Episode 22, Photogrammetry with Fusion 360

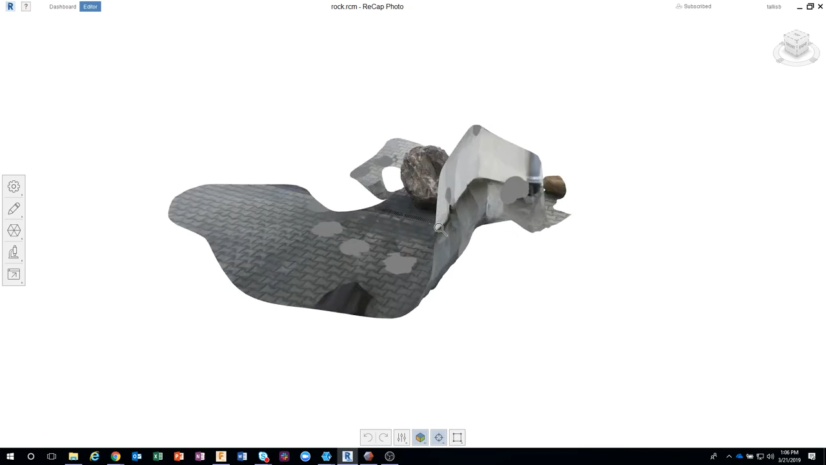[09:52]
Now you'll notice that there's some weird stuff going on kind of around.
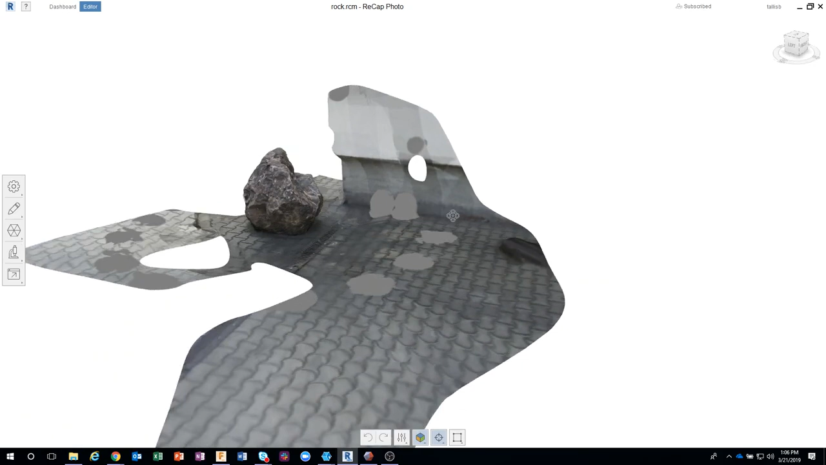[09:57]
And I'll talk about this here in a little bit, but you can definitely see the rock.
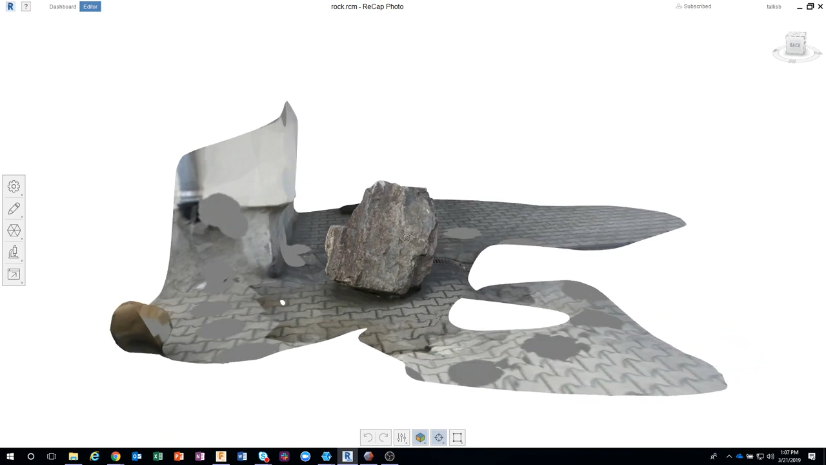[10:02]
And notice it's even textured in here. So all I did was take those photos where we walked around the rock,
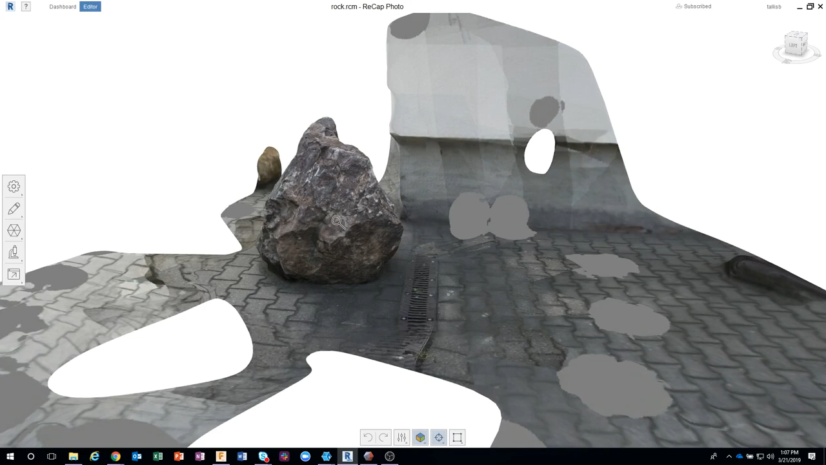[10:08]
brought it in, and it created this.
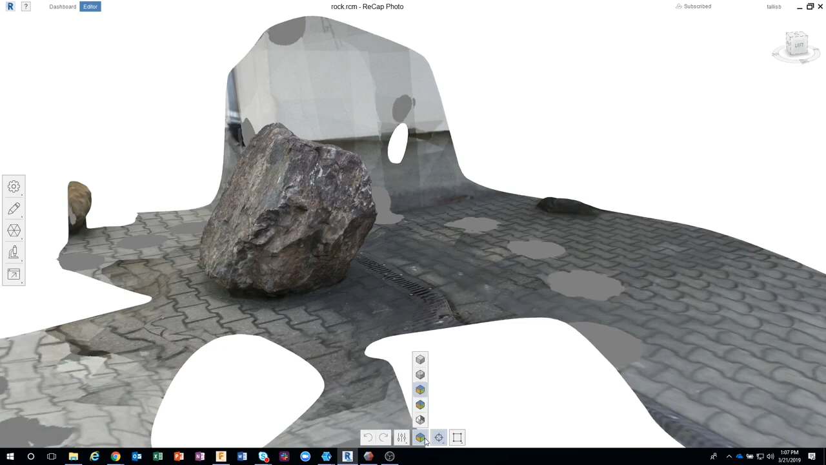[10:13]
Now I can come in here and change my visualization. Let's just look at it kind of as a solid with no texture.
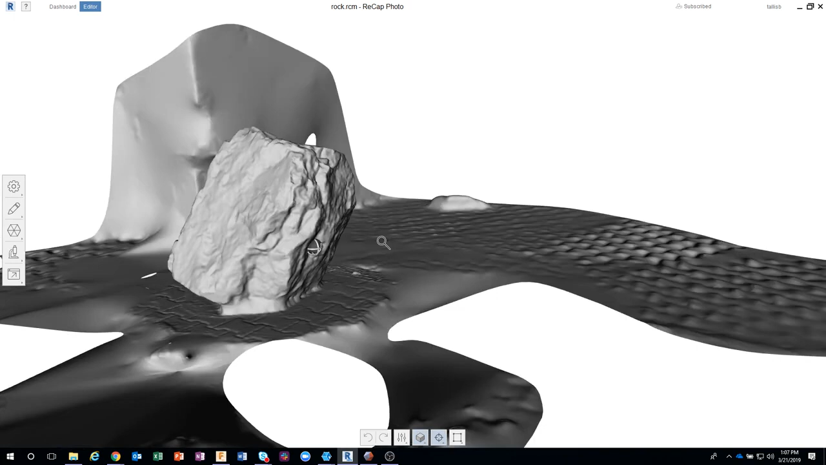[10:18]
And again, I'm not teaching exactly a step-by-step how to do this, but more just kind of the process of what you can do with it. So here's what the end result is really happening. It's actually creating all these little tiny triangles, which is an STL file.
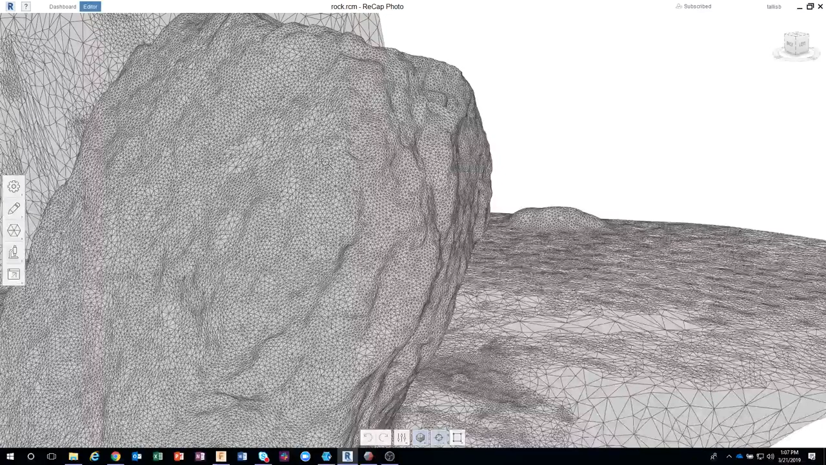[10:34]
Okay.
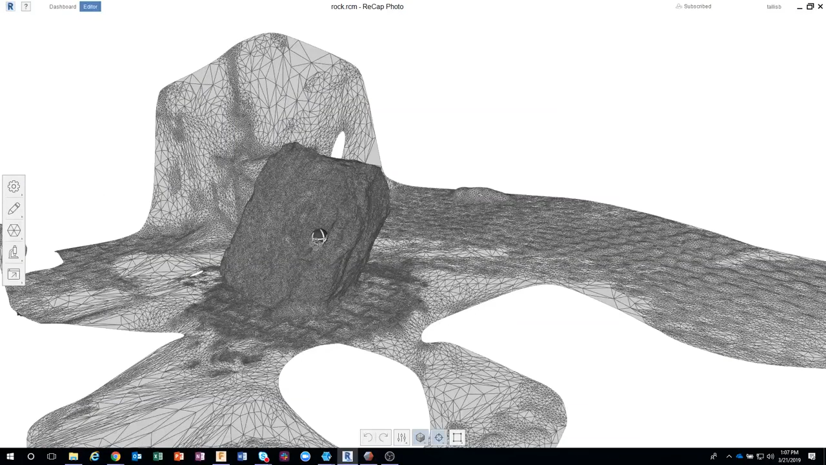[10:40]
So, but you'll also notice that there's a lot of garbage going on around this.
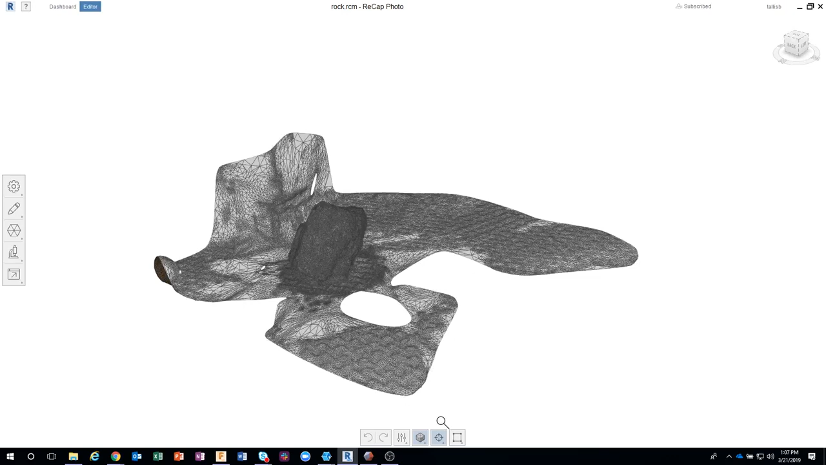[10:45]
Now we have a couple different options for you here.
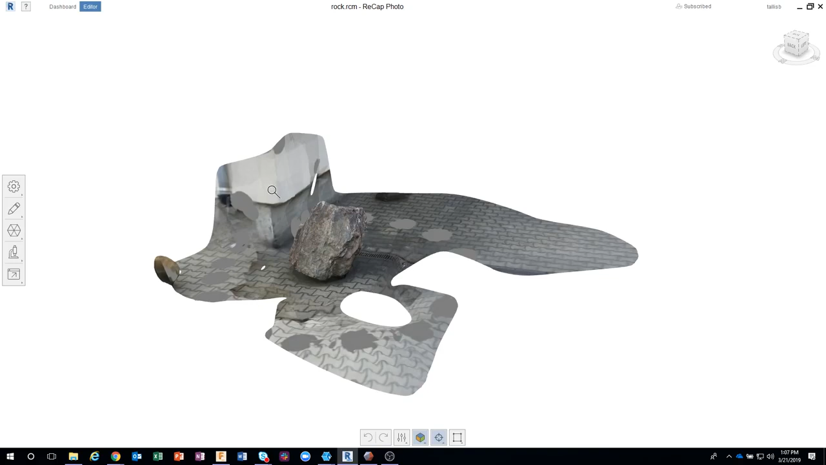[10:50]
So I can clean it up right here in Recap Photo, which actually works quite well. So you'll see over here under Edit, we can do what's called Slice and Fill, Surface Tools, Delete Selection, Fill Holes. I mean, there's a lot of really cool options in here, but I'm just gonna go ahead and show you, for example, let's just select with a lasso. I'm just gonna kinda draw around this region right here, and then I can say delete the selection,
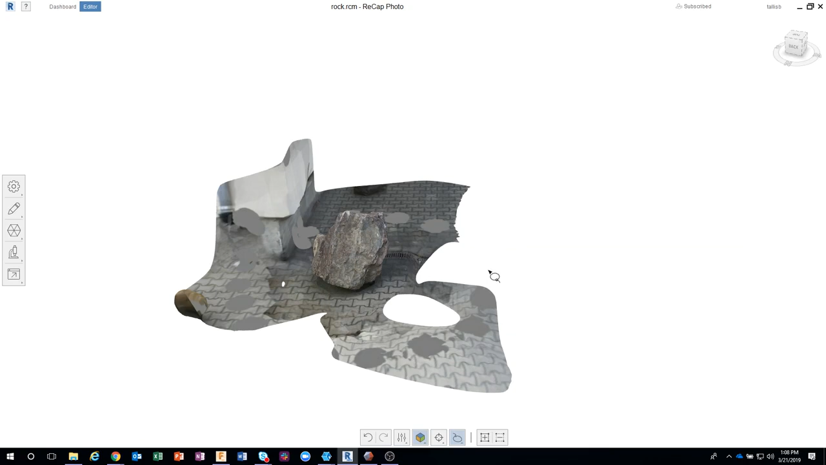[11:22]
and you'll see that it actually removes all of this extra stuff. And I personally highly recommend that you do this before you bring it over to Fusion.
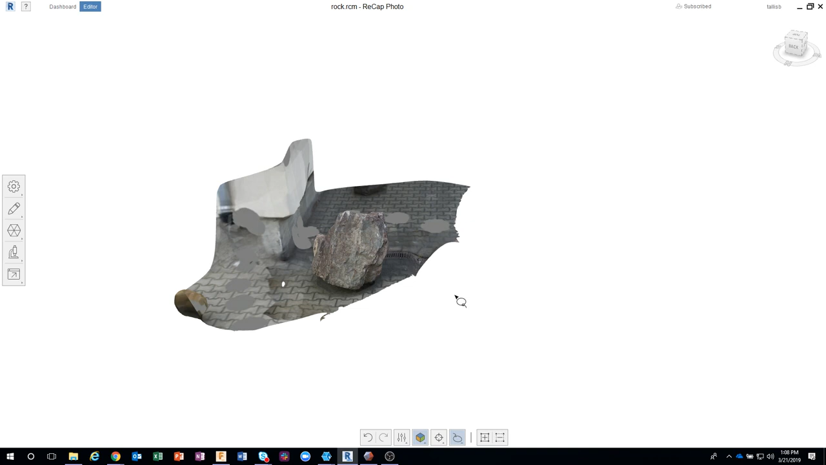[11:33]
And the reason for that is you saw all of those little tiny triangles, right?
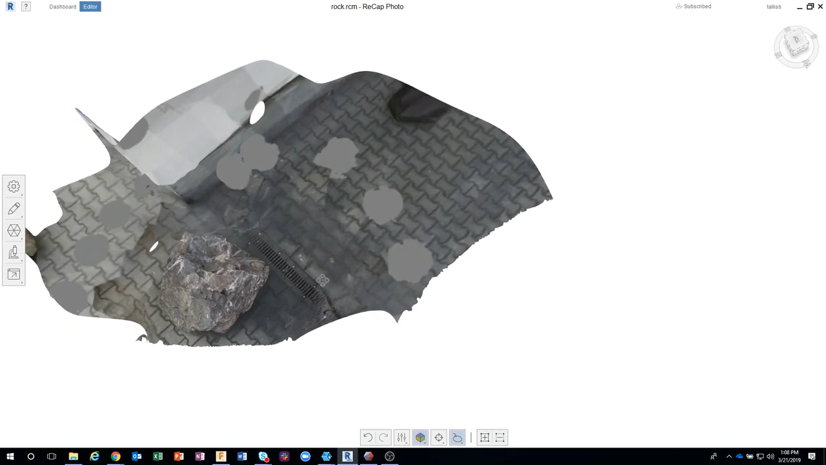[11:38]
That's going to take up memory. That's going to take up time in Fusion.
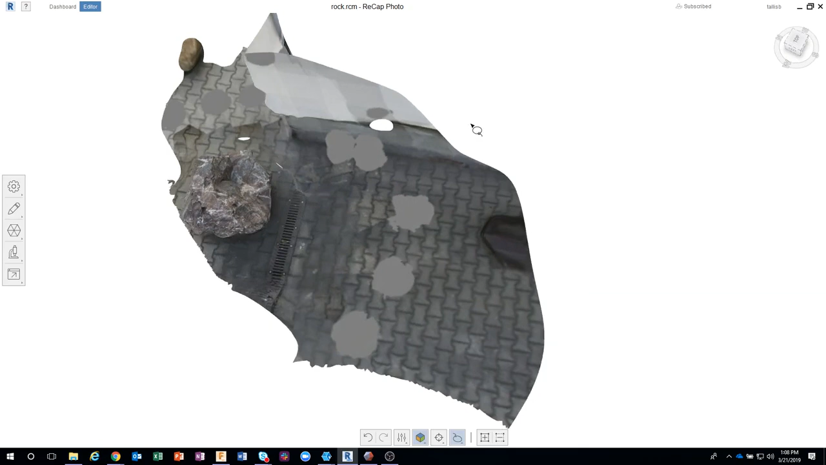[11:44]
So the cleaner we can get this looking and the less triangles, the easier it'll be.
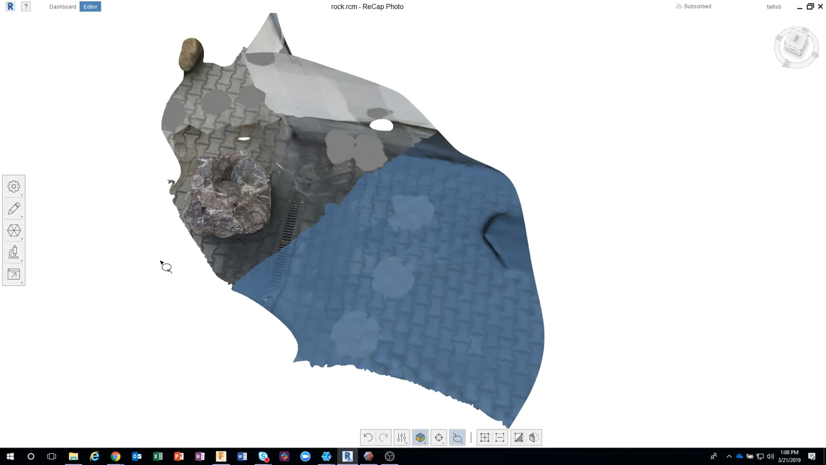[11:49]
So I'm using Recap Photo in this example,
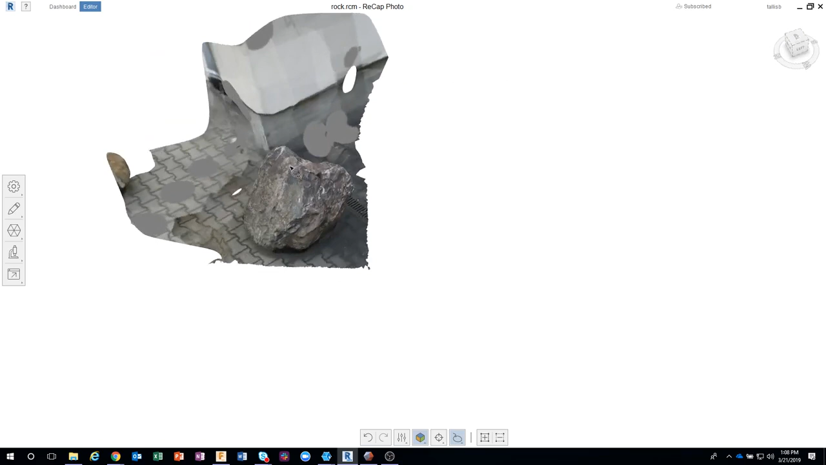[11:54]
and I'll show some other tools that are out there that you can use.
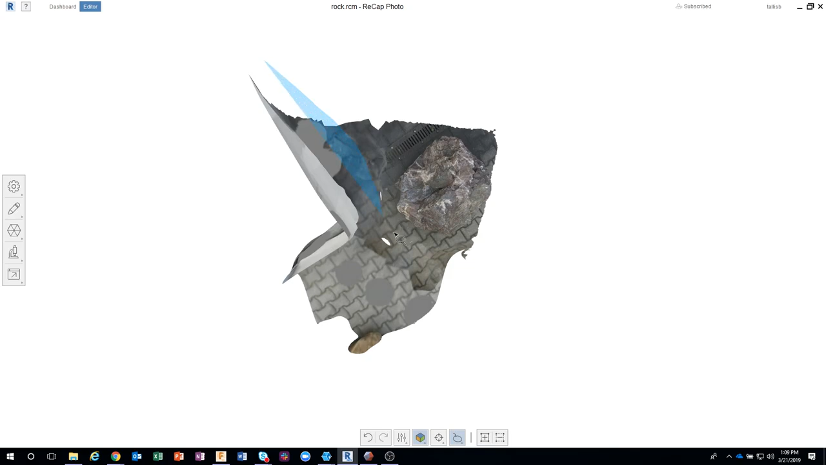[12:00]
This one I think is subscription based, but extremely, extremely powerful.
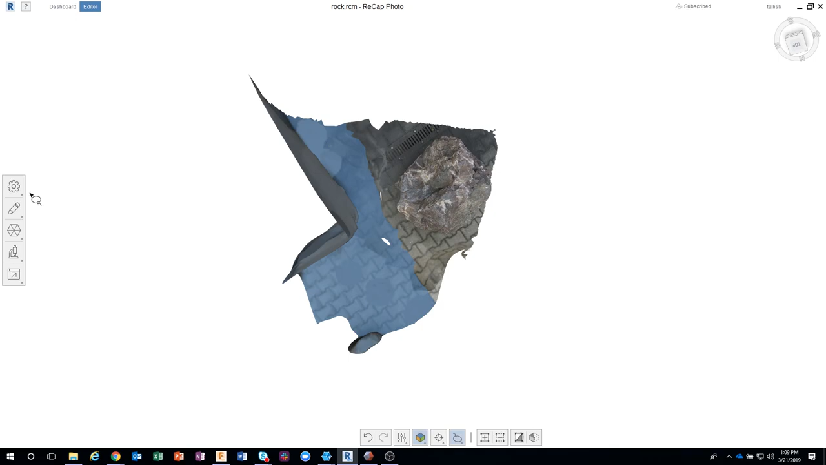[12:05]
Okay, so basically what I've done here is
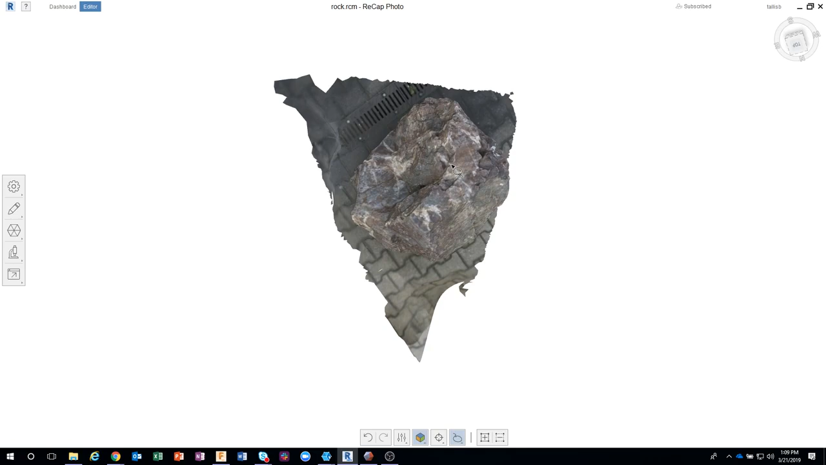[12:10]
I've deleted a majority of those faces.
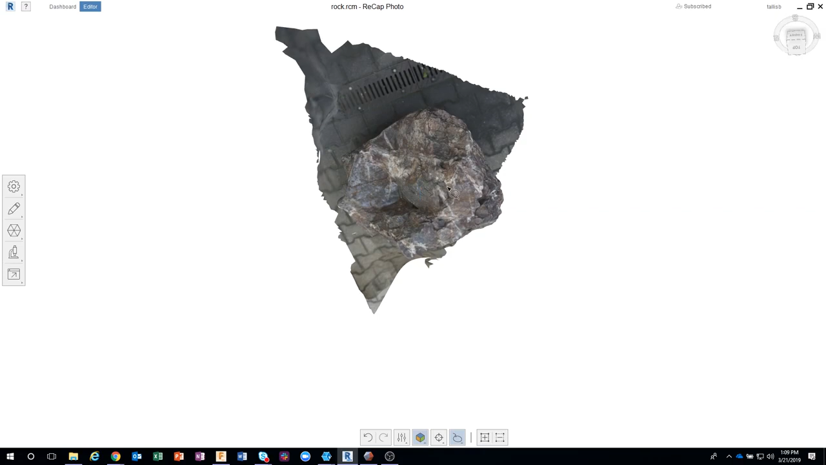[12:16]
I'm just gonna kind of rotate this around and we can kind of see what this looks like, okay?
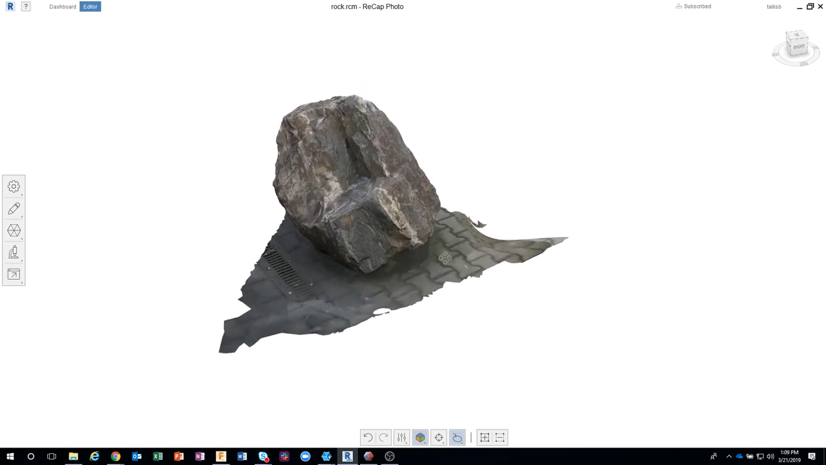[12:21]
So I got rid of a lot of the garbage. The next thing I could do is I could come in here and do like slice and fill.
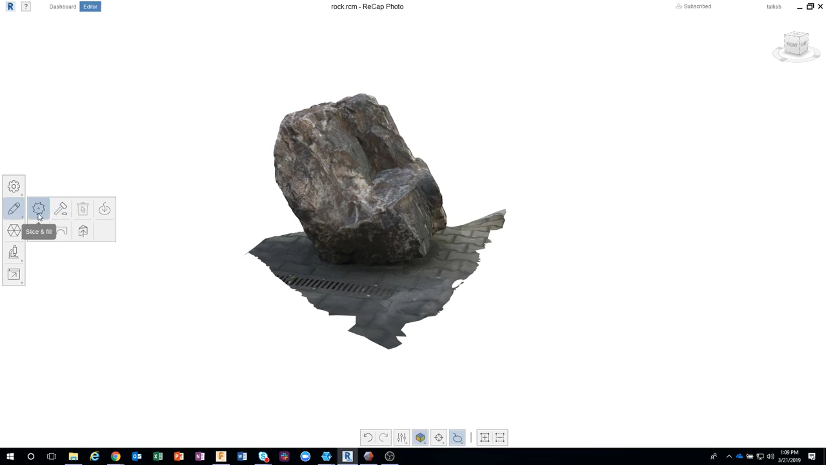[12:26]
And this allows you to basically slice through.
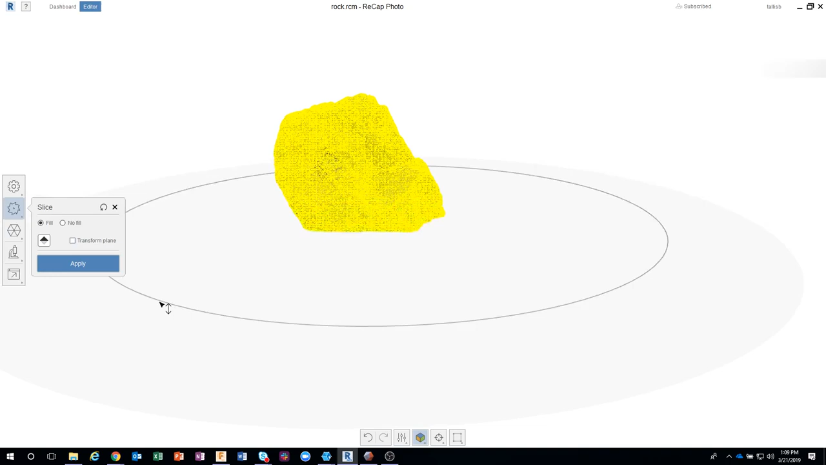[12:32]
So I'm gonna kind of come up until I don't see any more of that ground area, okay? This looks like there's just a little bit right here.